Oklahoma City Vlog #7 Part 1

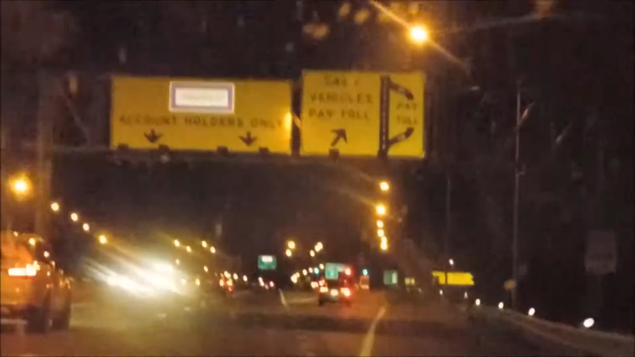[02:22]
Sorry if there's a little dust on the windshield and stuff, where is this the part? There's a the thing? Pay toll. Yeah, a pay toll thing. What I was talking about earlier in the,
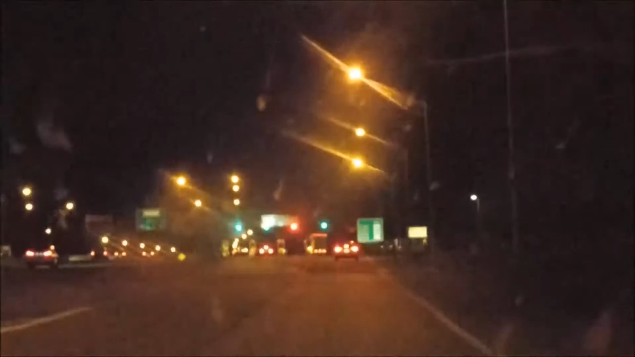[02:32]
it's currently like almost 8 o'clock right now, guys. That's really late. But like I said, I'll record this, and as soon as we get up through this, I will end it. So I'll speed this up real quick.